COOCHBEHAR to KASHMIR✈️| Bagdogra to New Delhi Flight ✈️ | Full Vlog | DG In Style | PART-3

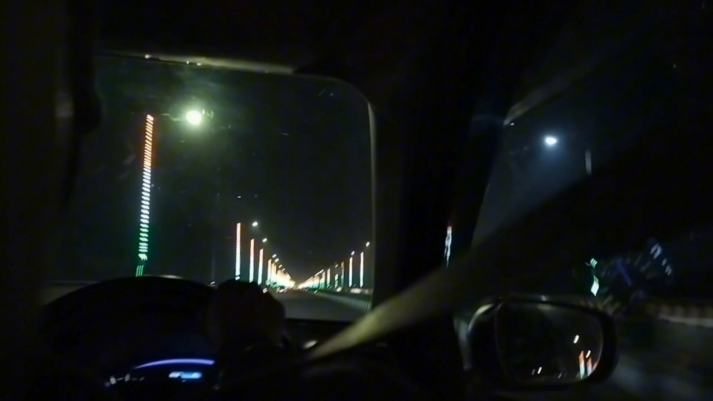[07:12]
ঘড়িতে এখন বাজছে প্রায় 10:30, আর আমরা চলছি একটা ফ্লাইওভারের উপর দিয়ে, দুই পাশে লাইটের মতো সুন্দর ইন্ডিয়ার ফ্ল্যাগ বানানো, আর আমাদের গাড়ির স্পিড মোটামুটি 120-140 মধ্যে চলছে।